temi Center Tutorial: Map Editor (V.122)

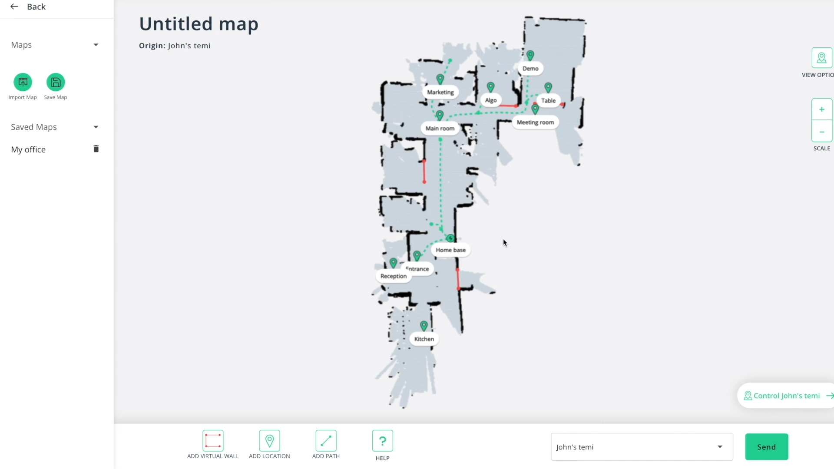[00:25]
Allow your map a few seconds to load until it appears on the screen. Below you will find the map editor buttons.
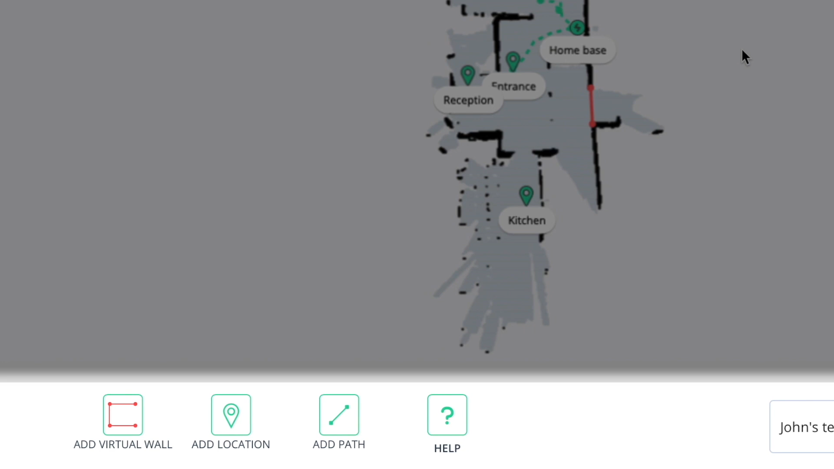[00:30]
Add virtual wall allows you to block Temi from getting into specific areas. We recommend to add virtual walls near staircases, steep drops or glass walls.
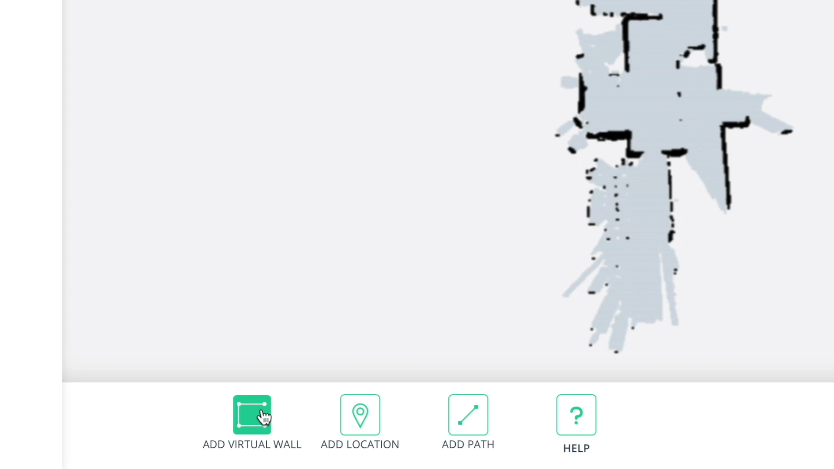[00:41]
To start, click add virtual wall. Begin by marking a single point on the map where you would like the virtual wall to begin.
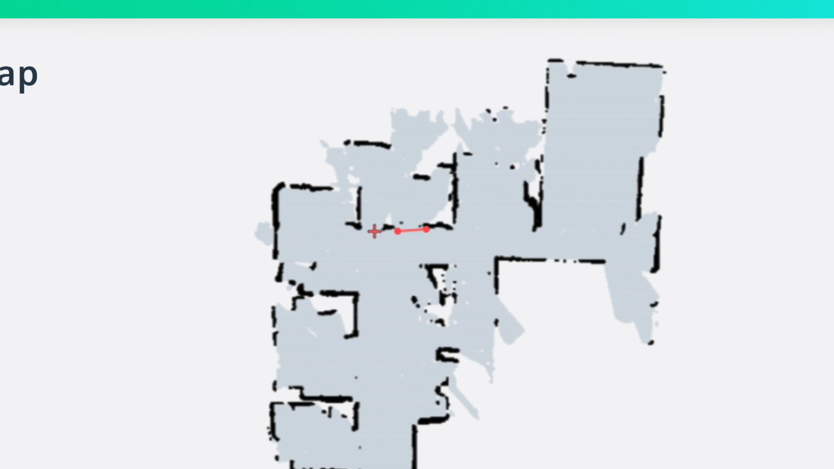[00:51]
Continue marking points until your virtual wall is created. When you're done, save by clicking the check mark button. Add location lets you save a location anywhere on the map.
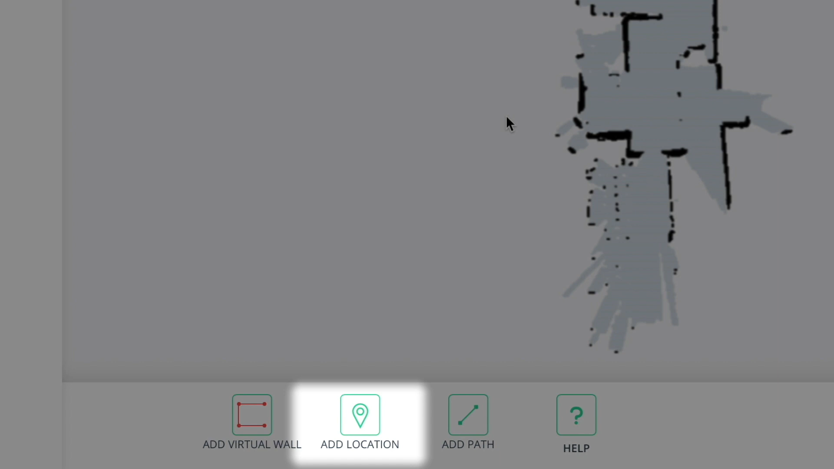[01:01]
To add a location, simply click on the point on the map where you want your location to be saved.
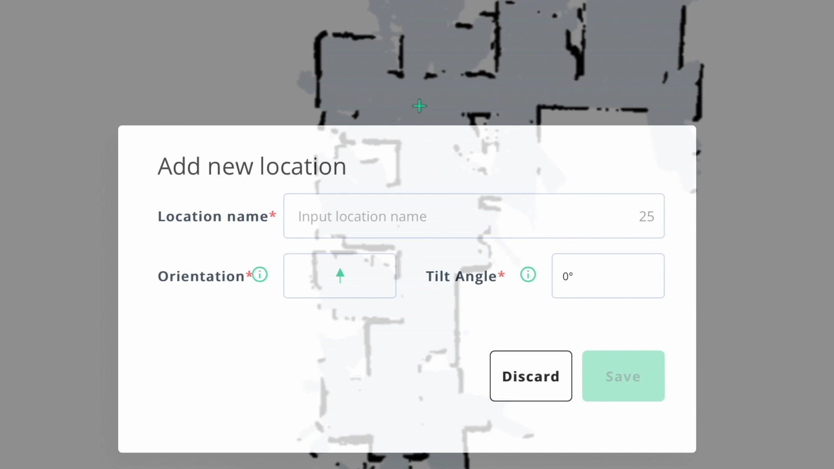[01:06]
Then input the location's name, the orientation of Temi and the screen's tilt angle.
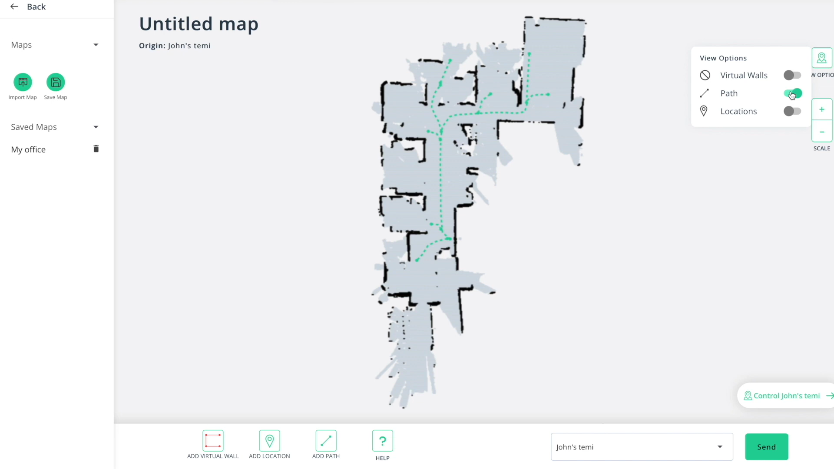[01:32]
experience since Temi will always aim to use the green path while navigating. To start, click add path. Begin by marking a single point on the map where you would like the path to begin.
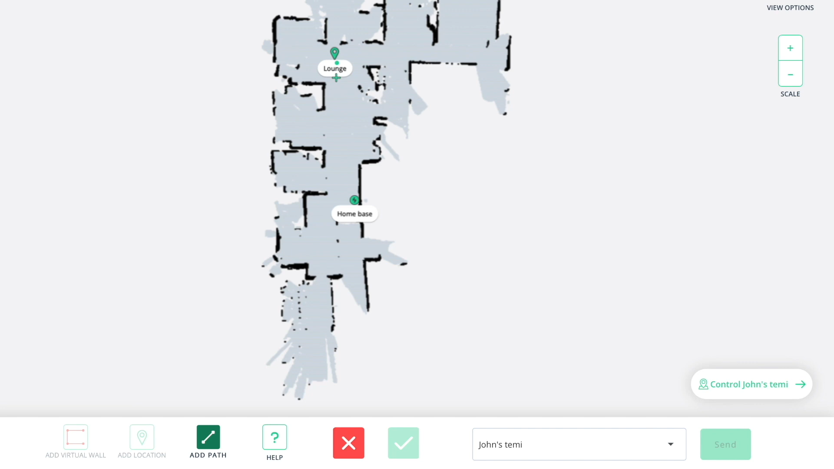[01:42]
Continue marking points until you are satisfied with the new path.
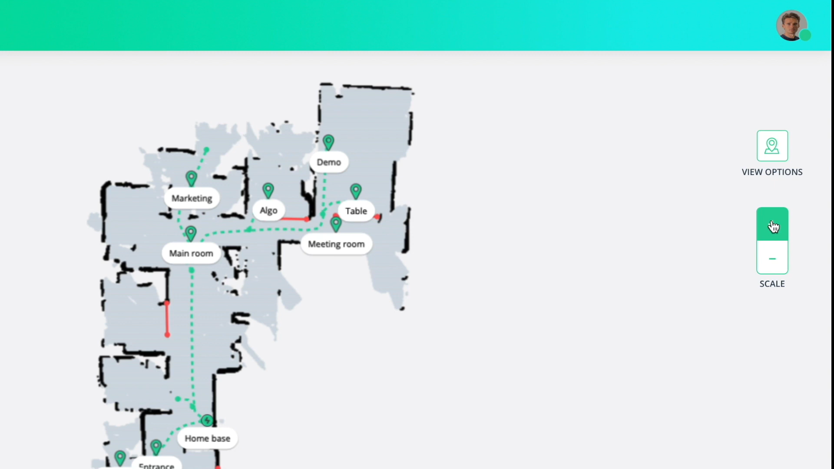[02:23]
Tap the view options and select which items you would like to show or hide in your map.
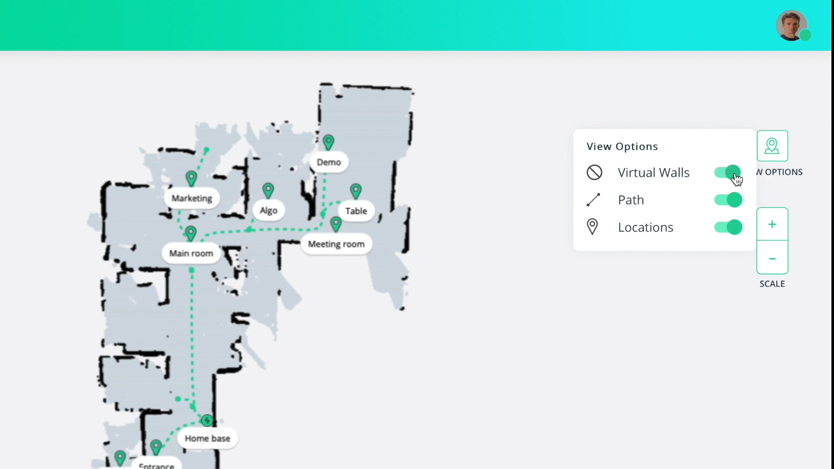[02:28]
Use the scale buttons to zoom in and out of your map.